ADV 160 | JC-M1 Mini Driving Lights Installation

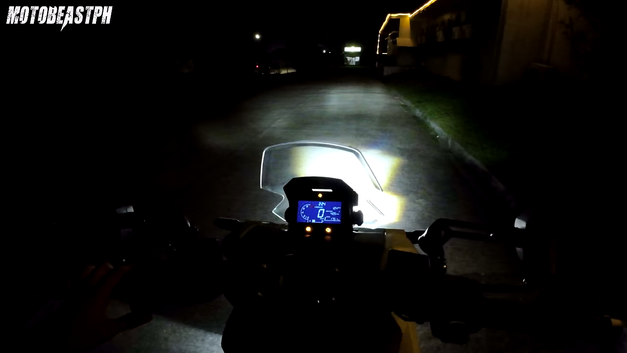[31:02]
eto yung low beam natin adjust natin baba lang natin ng konti sa headlight
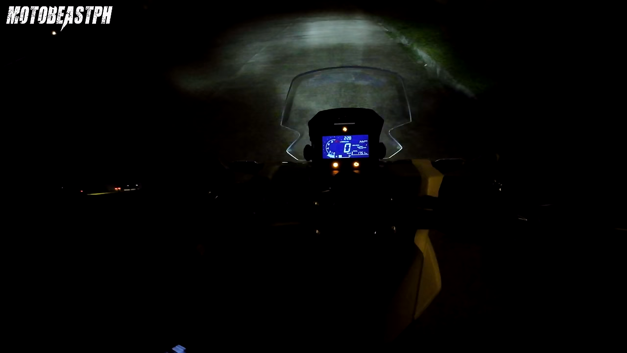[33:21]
nagtanggal kayo ng battery terminal ng battery pero pag tinakbo nyo na yan ng mga ilang kilometers mawala din yan pero matagal tapos yung oras na iiwan yung oras yan so kailangan natin iset yung oras
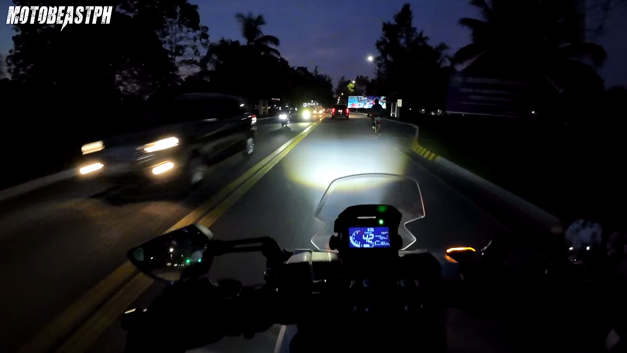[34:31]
SM mabalakat e so ayan yung low sinet ko sya na mababa lang binabaka ko yung low nya pansin nyo mababa puro naka high yung mga kasalubong natin mag high tayo pag wala kasalubong namakita nyo yung high beam na mismo kalsada
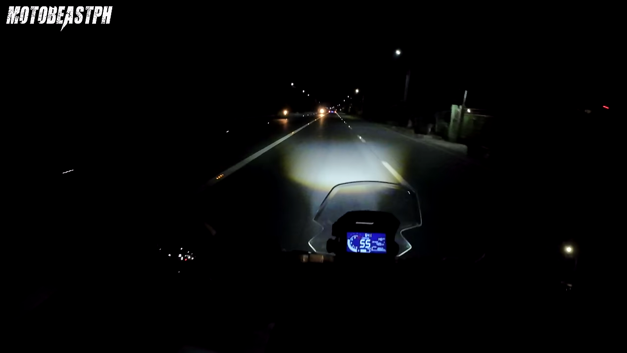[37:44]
so kailangan meron talaga syang sariling switch na pwede mo syang patayin wow umaga yan o kailangan sa mga well lighted streets syempre kailangan mong patayin ng MDL mo so next naman kailangan yung auxiliary lights nyo dapat nakatutok sya nakasilaw eto nga sa atin mas mababa sya sa low beam sin mababa ito eh para yung high beam nito ang kapantay ng low beam high beam ng MDL is kapantay ng low beam ng stock headlight
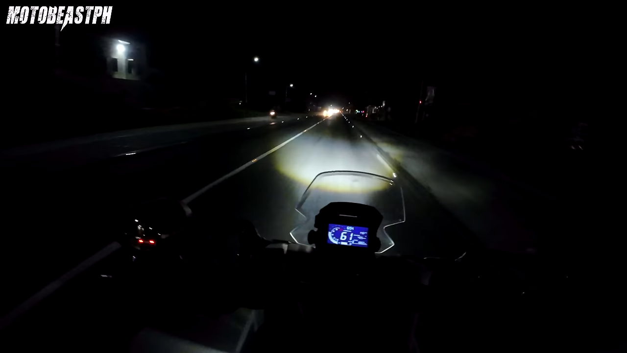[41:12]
maximum alam din yung kabisado yung lugar may hirap hindi mo alam na yung lubok kaya no asan nangyayari kasi dyan pag ganyang mga MDL nagkakancelan niya ng visibility mamagay sa loobong ka nakakancel yung ilaw mo minsan lalo pag sobrang lakas baka nakahigh beam yung sa loobong kaya mas hindi mo pa siya lalo nakikita ito nakal low beam lang ako kahit puro nakahigh beam
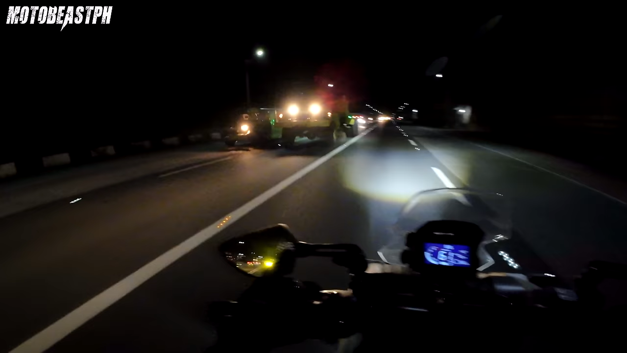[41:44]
silaw talaga pwede mo namang senya sana baba mo yung tas ng ano taas ng sasakyan pwede mo silang senya sana ibabaan nila yung MDL nila kung nasisilaw ka talaga ang maximum na allowable na auxiliary lights na ilalagay nyo or MDL is dalawa lang talaga may mga nakikita ako na 4 ganun 6 bawal yun pwede kayo mahuli na ano dun mga enforcer dun LTO pag sobra kayo sa dalawa na MDL yan pag mga ganyan na wala kayong